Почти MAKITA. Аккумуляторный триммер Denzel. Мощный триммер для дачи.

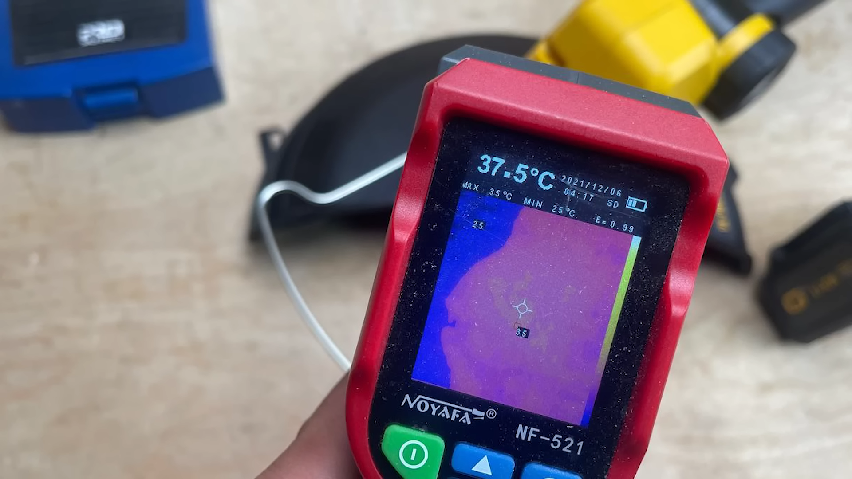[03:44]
On screen: spot 37.5°C, max 35°C, min 25°C
По нагревам 37 градусов сам двигатель, аккумуляторная батарея до 38 градусов.
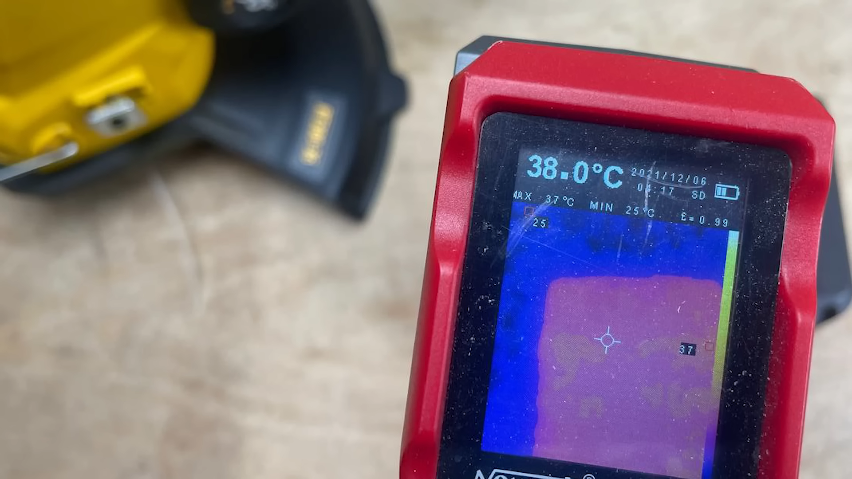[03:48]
On screen: spot 38.0°C, max 37°C, min 25°C
Теперь пожёстче. Идеального газона у меня не нашлось, но нашлась стандартная дорожная обочина. Опять же, на первый взгляд кажется, что всё ровно, но на самом деле у нас высота травы порядка 40-50 сантиметров.
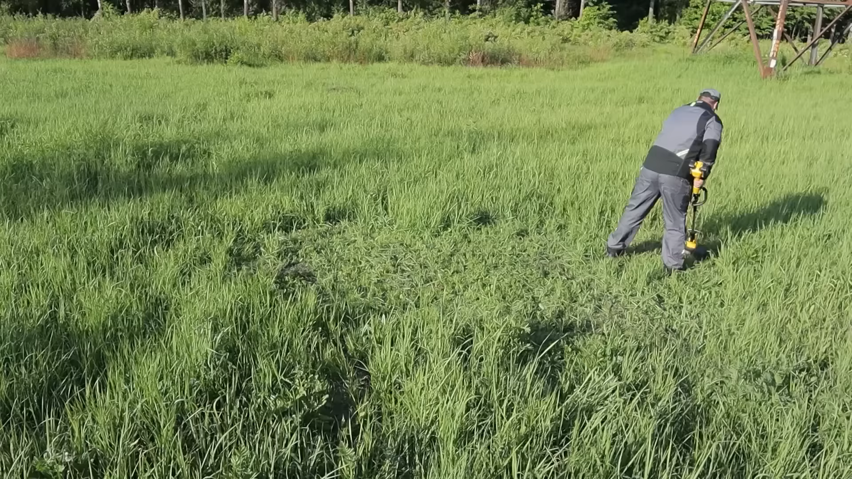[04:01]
Рельеф вообще кривой и непонятный. Есть куча разнообразных кирпичей и всяких разнообразных бутылок. В общем, вашему вниманию, как всё это дело я косил. Косил я впервые и за это время, опять же, изучал, как держать косу,
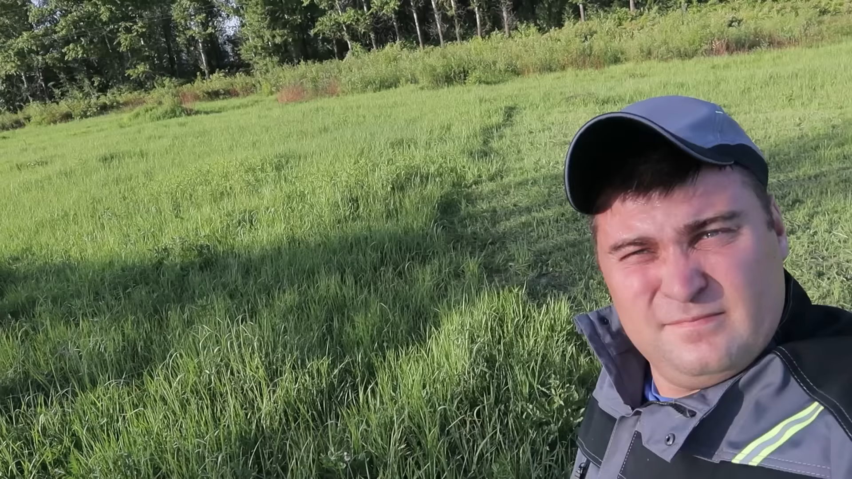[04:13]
какой угол выбирать, чтобы не косить землю и тому подобное. В общем, в данном режиме коса у нас проработала 32 минуты.
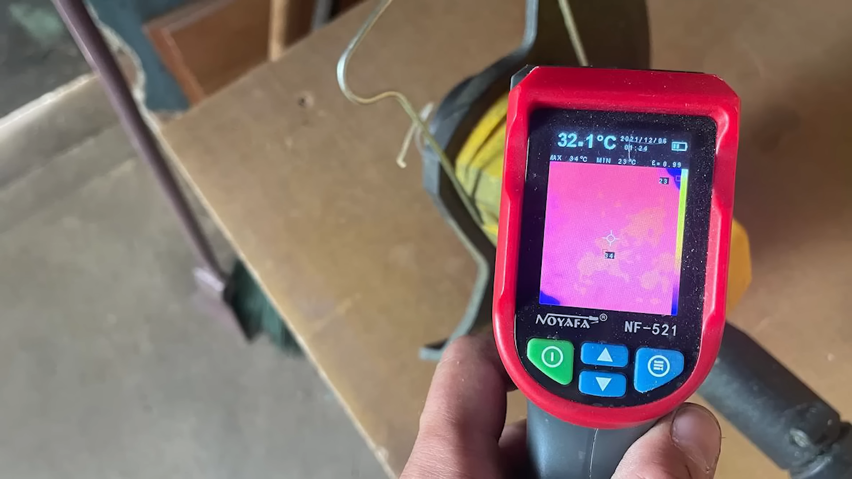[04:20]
On screen: spot 32.1°C
После этого она у нас нагрелась, сам мотор до 32 градусов, аккумуляторная батарея до 39.
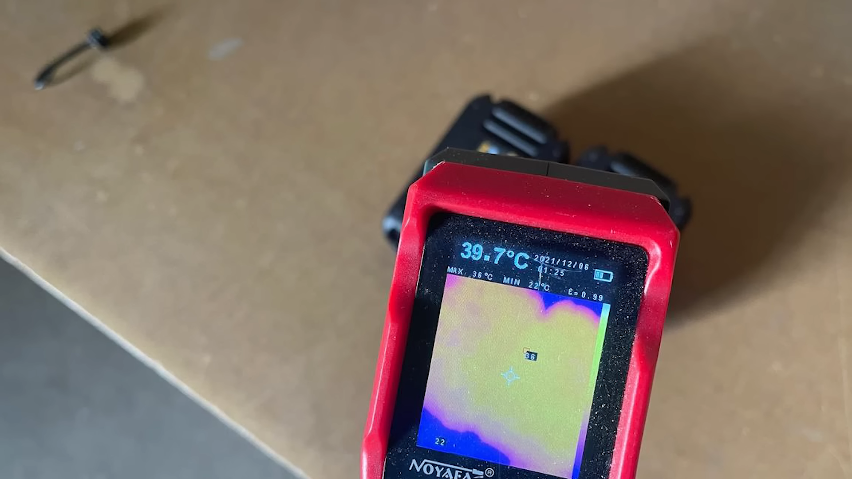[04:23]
On screen: spot 39.7°C
За время работы я смог накосить квадрат 12 на 12. Это получается порядка 150 квадратных метров.